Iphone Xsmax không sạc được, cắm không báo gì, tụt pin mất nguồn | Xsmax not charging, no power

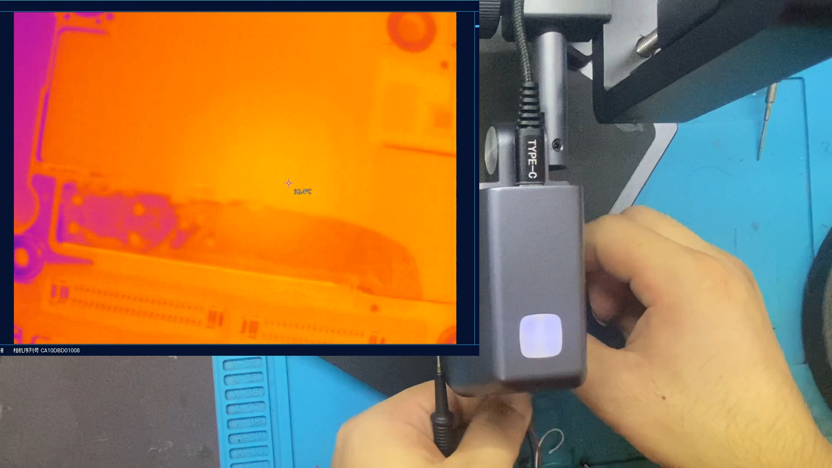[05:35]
hạn chế việc tách main thì sẽ kiểm tra từng mặt một nhé.
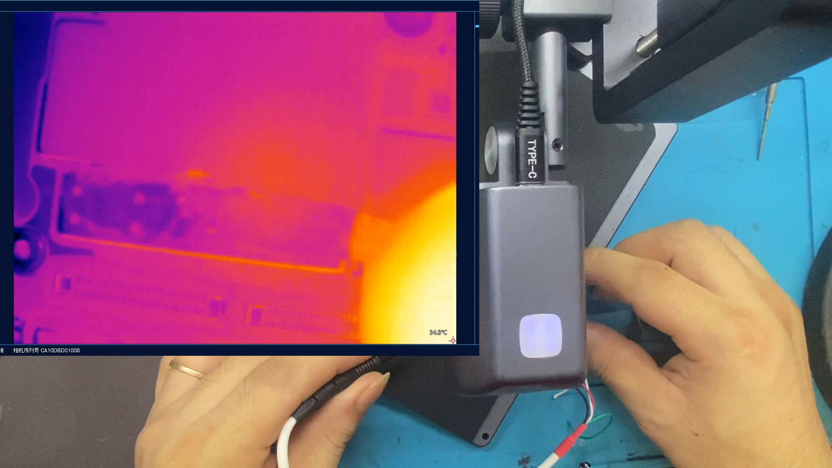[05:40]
Nhìn thấy không, kích nguồn một cái này đã đầu đấy đã lên ba mấy độ rồi này,
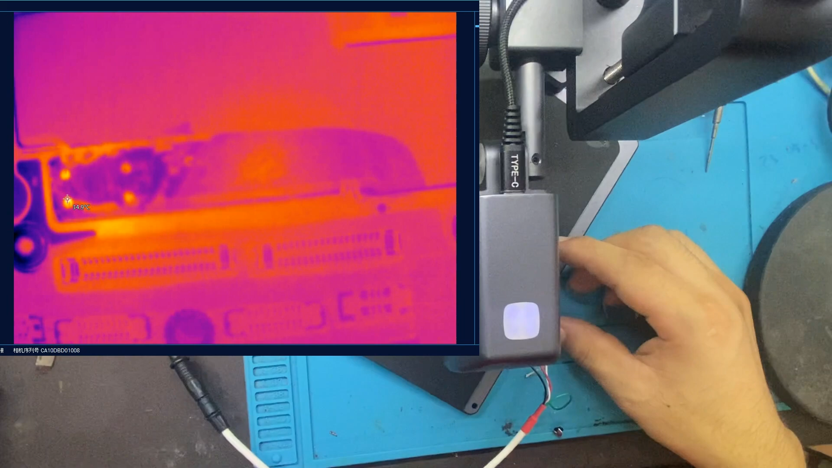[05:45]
mình dự đoán gần chuẩn không anh nhé, để nó kèm hai bệnh cùng một lúc.
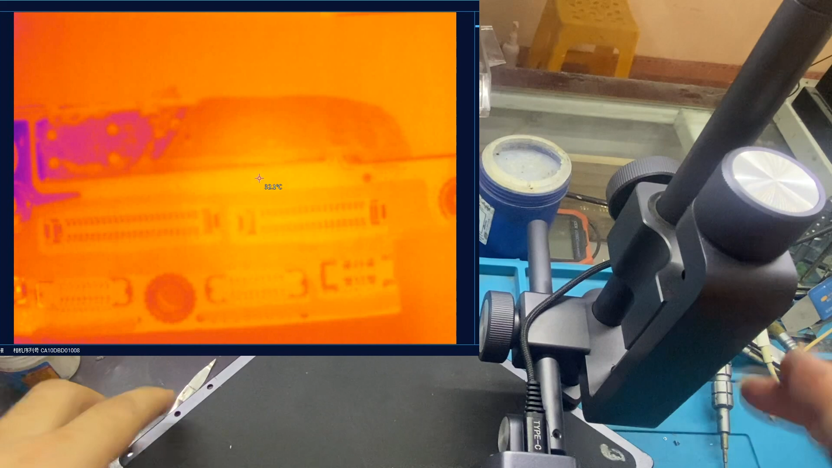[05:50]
Đấy, mình sẽ hiểu mình dùng dễ hơn này.
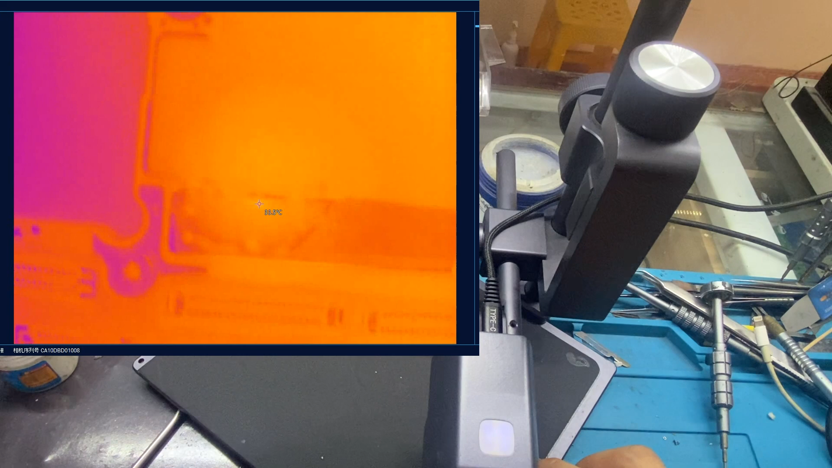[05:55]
Đây cái lồng đây, đây là cái lồng nhá anh em nhá.
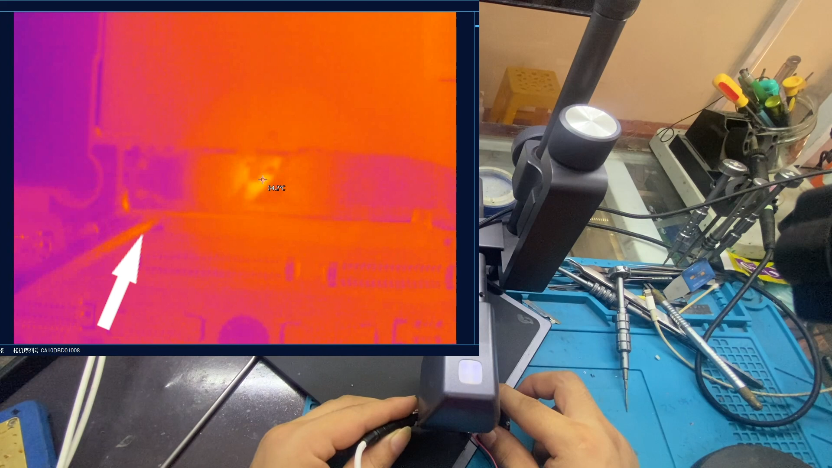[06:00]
Đấy, hơi khó nhìn một tí. Nhưng mà nhìn nhiều sẽ đánh quen thôi. Cái nguồn một cái lồng trong lên 35 độ cả, thấy chưa?
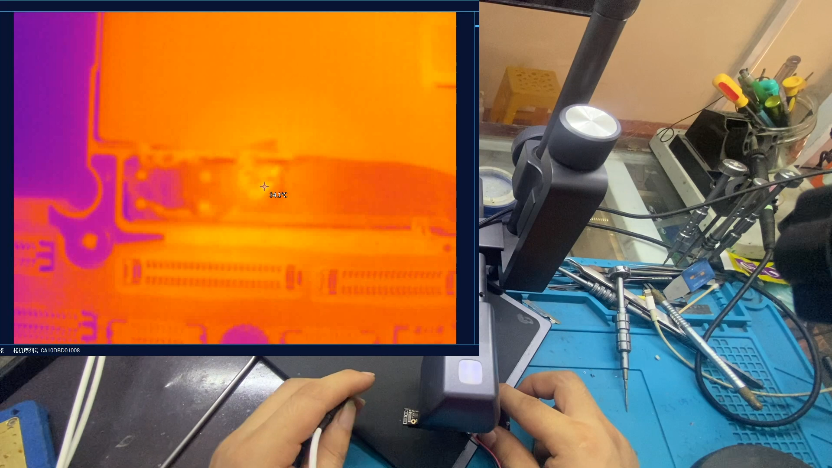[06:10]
Ok, tỷ lệ tại nó là rất cao. Rồi.
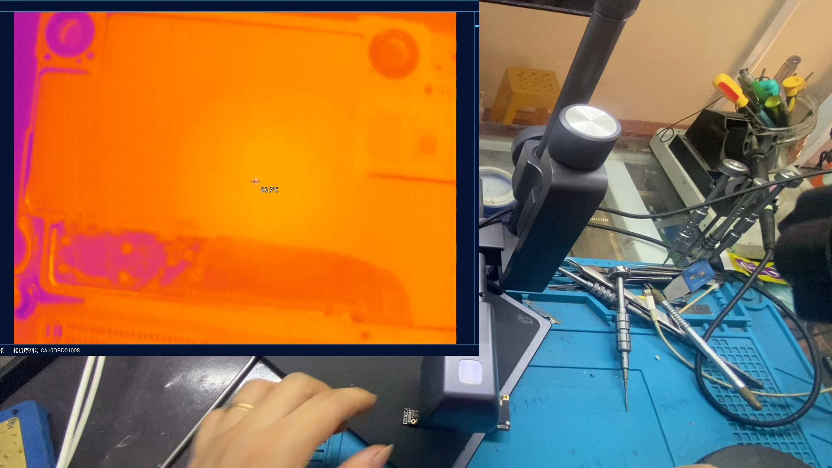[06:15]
Đã phát hiện ra khu vực đấy, bây giờ mình sẽ cắt lồng nhá.
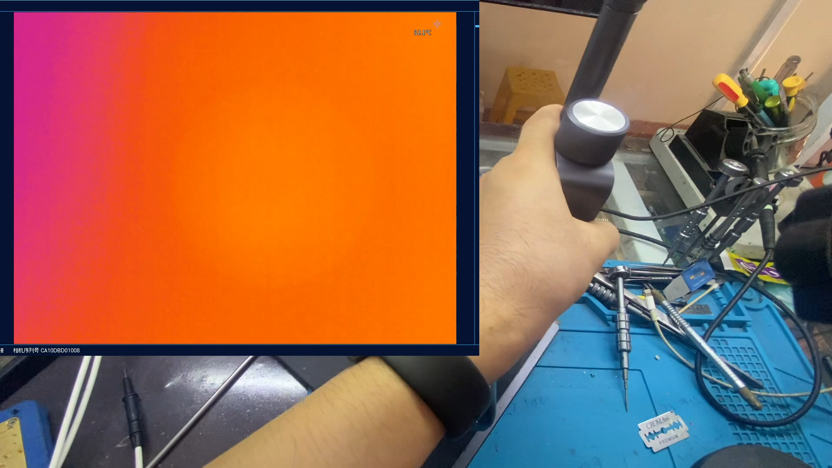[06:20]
Chuyển cắt cái lồng sắt đấy ra nhá.
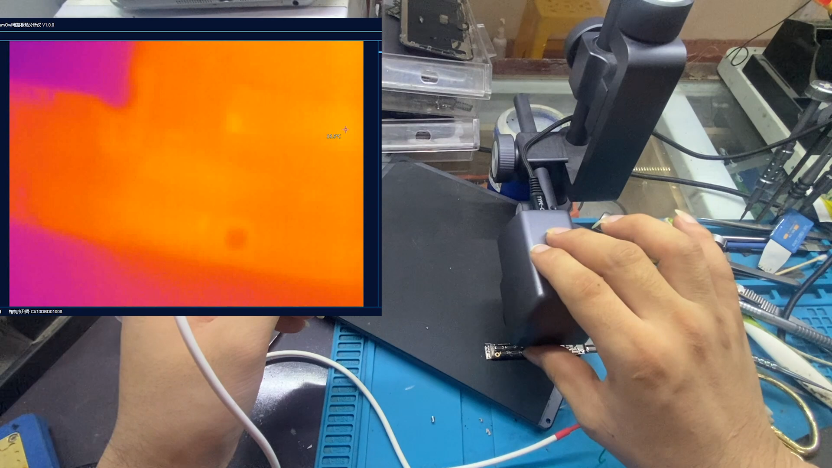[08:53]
Nó kích nguồn này. Nhìn thấy chưa? Đó.
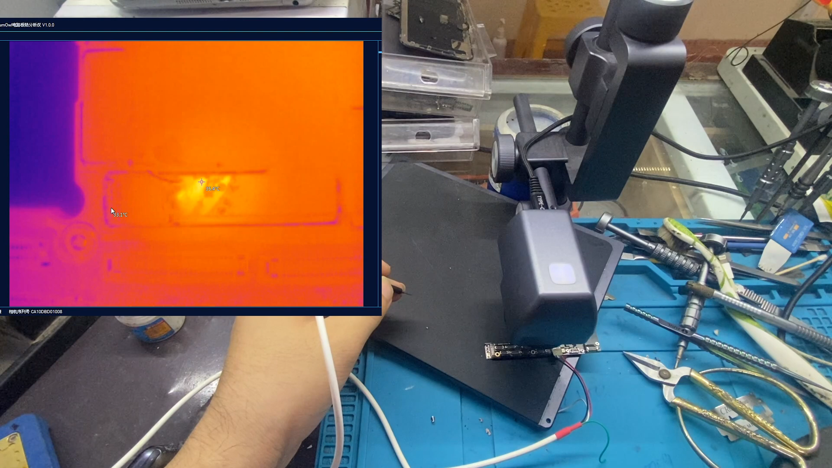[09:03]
Này, anh em nhìn thấy không, con tụ ấy chậm này, con tụ chỗ này này, anh em nhìn trước này, nhìn kỹ nhá,
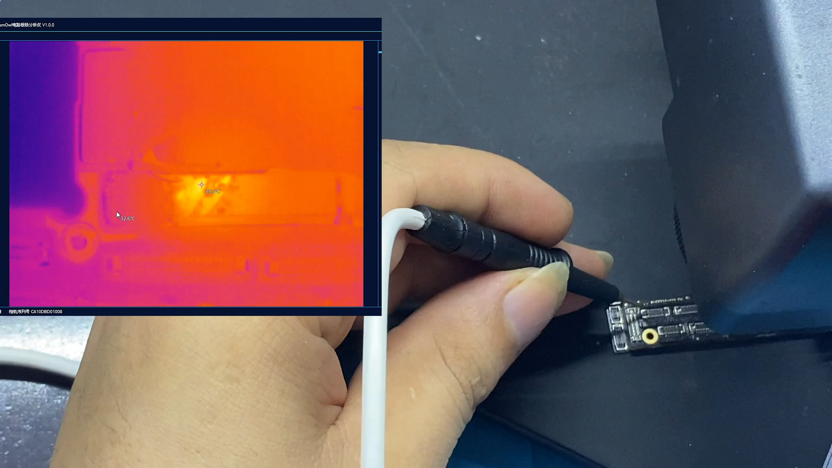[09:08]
kích cái này bây giờ con tụ này sẽ nóng trước nha. Đấy, 44 độ ở chỗ con tụ này nha, mình sơ đồ nha.